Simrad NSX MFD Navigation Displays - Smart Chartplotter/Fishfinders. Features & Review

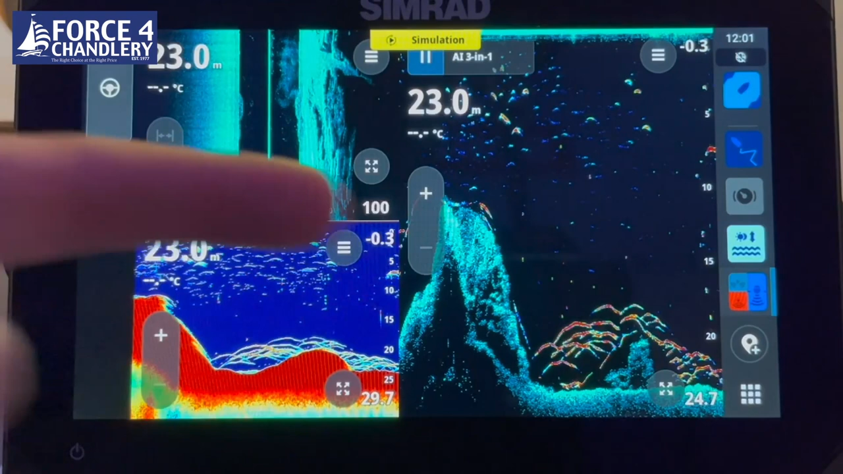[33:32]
On screen: depth 23.0 m
On the right hand side here, this is basically your most frequent use screens. So you can jump around the screens very quickly by just pressing on one of these icons.